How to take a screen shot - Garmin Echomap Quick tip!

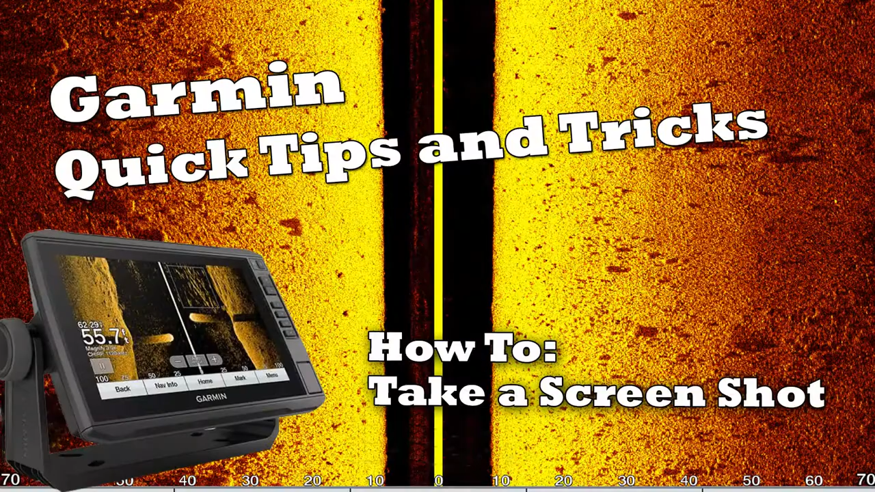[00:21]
Alright, first things first, you need to have an SD card in your machine.
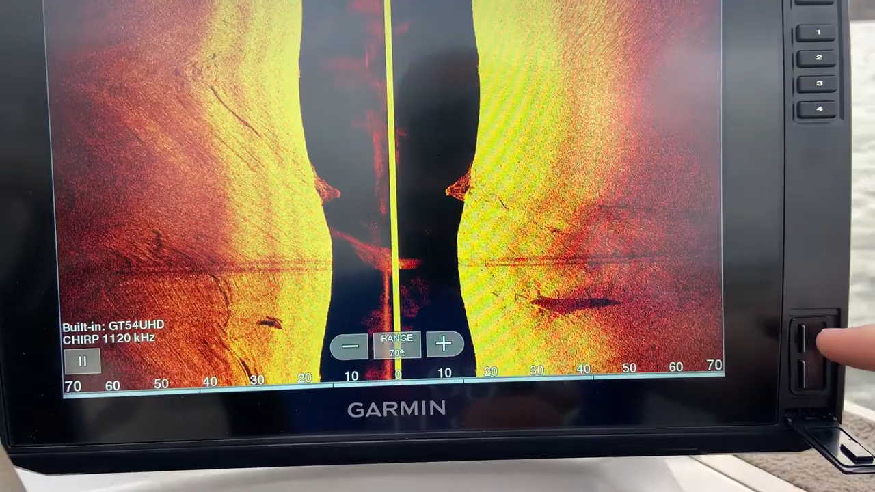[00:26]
Second thing,
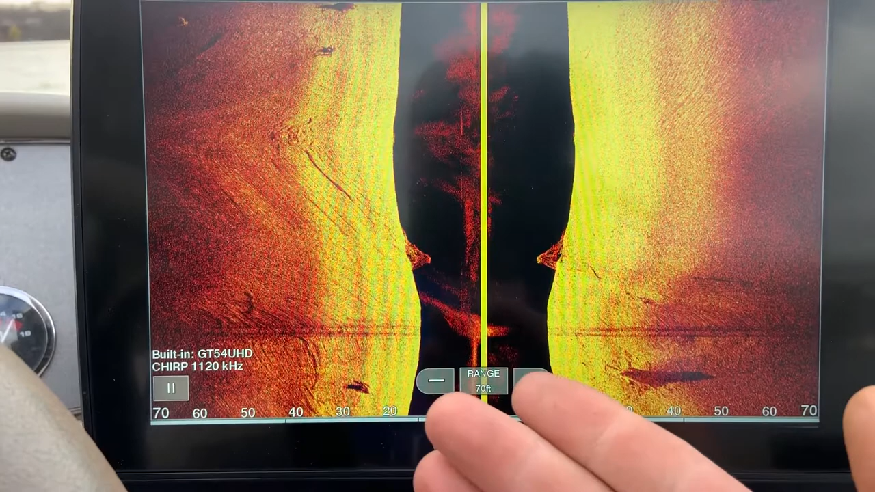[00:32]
find some stuff that you want to screenshot and third is press and hold the home button for a couple seconds.
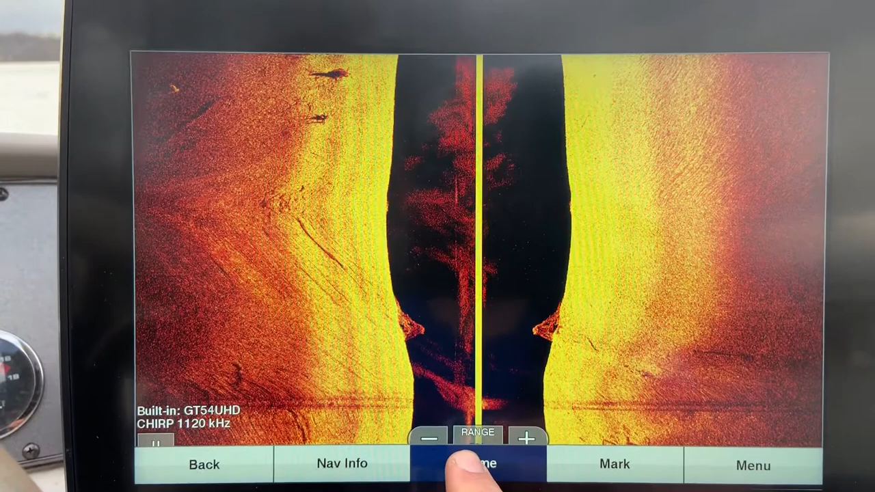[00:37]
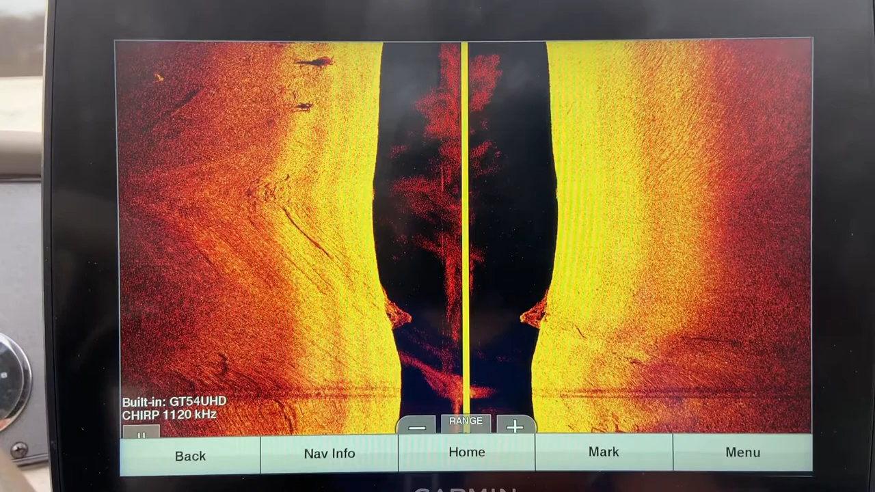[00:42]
And there you go, the screenshot's been captured.
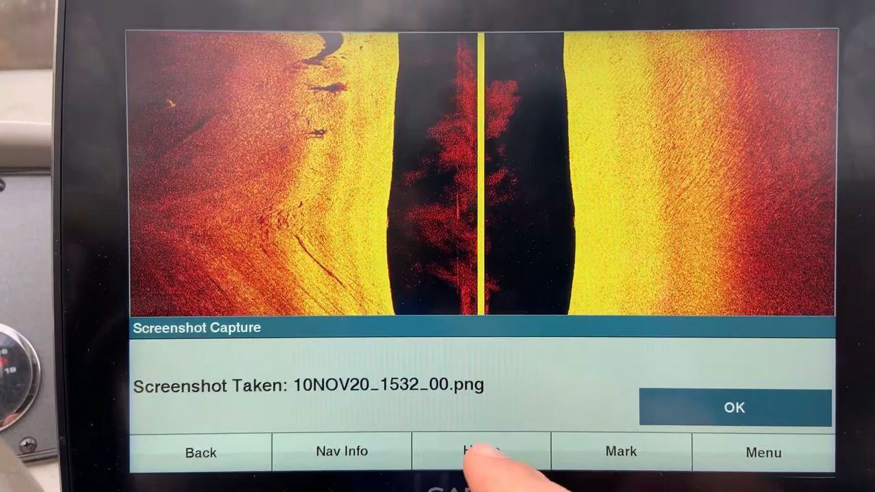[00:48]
You can go in, find that file and upload it, look at it, whatever you want to do.
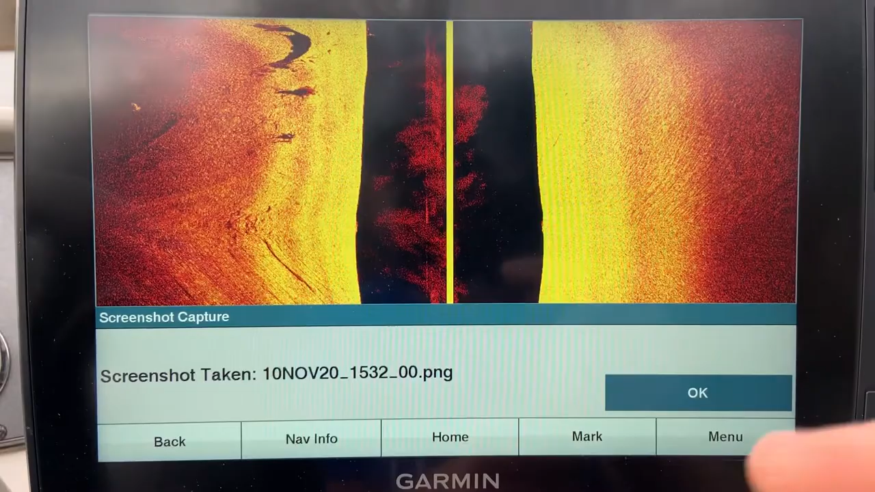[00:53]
No more glare on the screen and I'll actually upload that screenshot to show you guys what it looks like. Thanks.